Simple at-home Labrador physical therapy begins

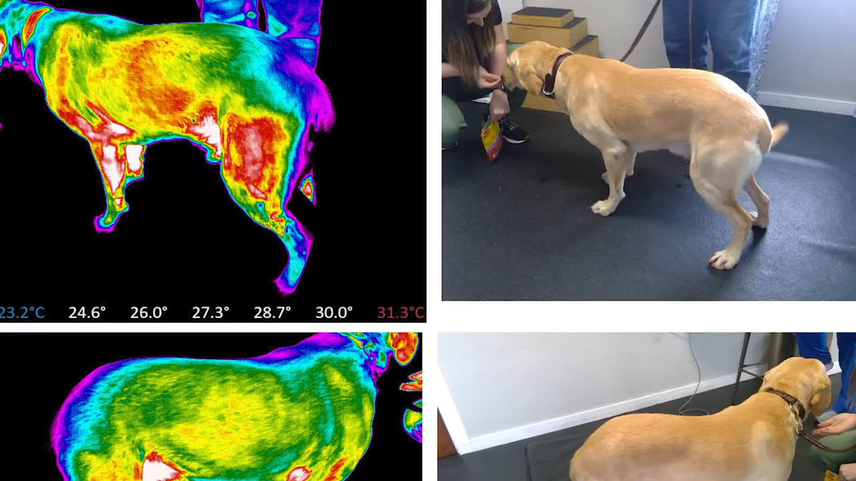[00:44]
On screen: scale top 31.3°C
some digital thermography showed that he was really putting a lot of weight on his left front shoulder on his left back leg and uh and